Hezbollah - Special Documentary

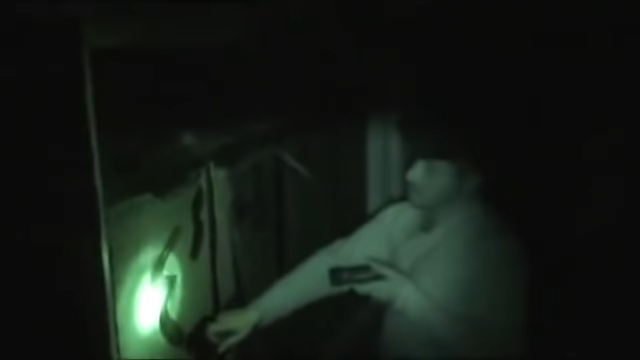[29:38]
They're still full too, almost full.
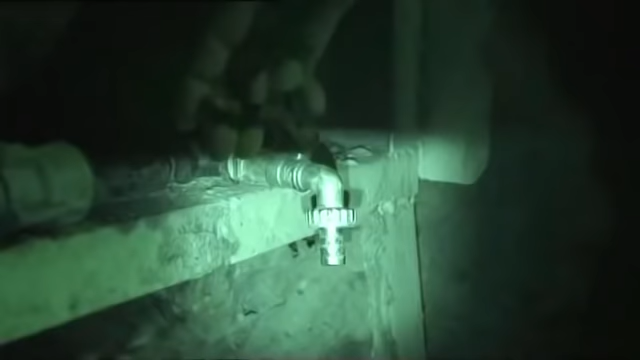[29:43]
Deep underground, Hezbollah fighters could sit out weeks of Israeli bombardment, hiding in places like this.
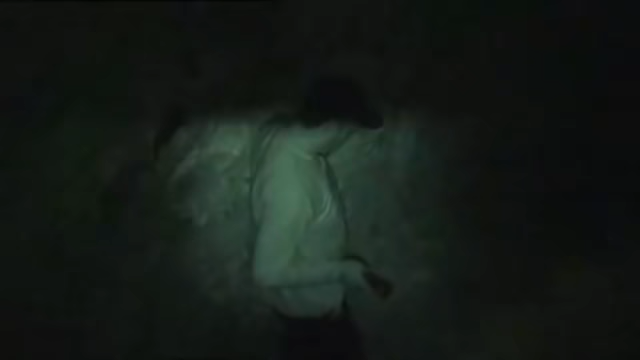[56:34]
It goes all the way around under the mountain.
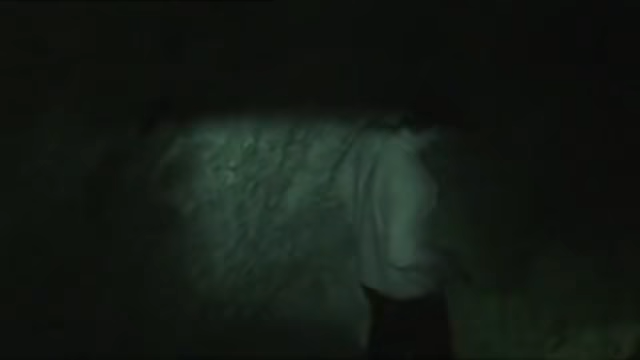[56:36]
Despite all Israel's surveillance technology, bunkers like this were built in total secrecy.
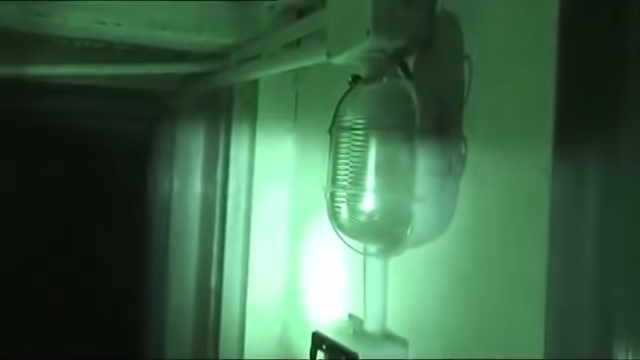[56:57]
no electricity today. These the water tanks they use.
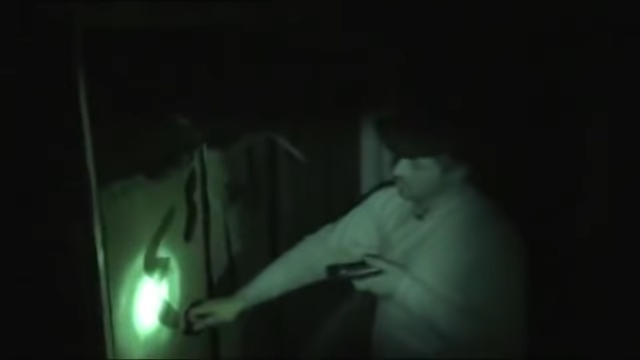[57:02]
They're still full too, almost full.
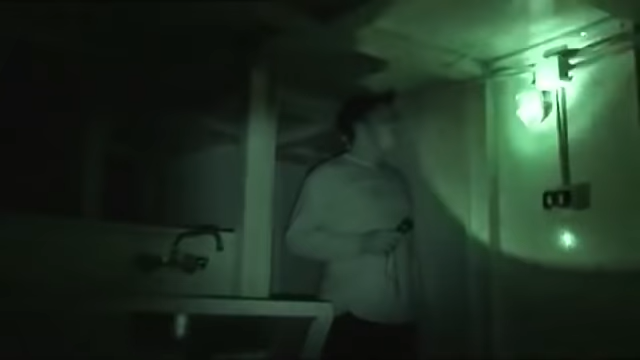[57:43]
Kitchen area. They even have a sink. These guys had it all.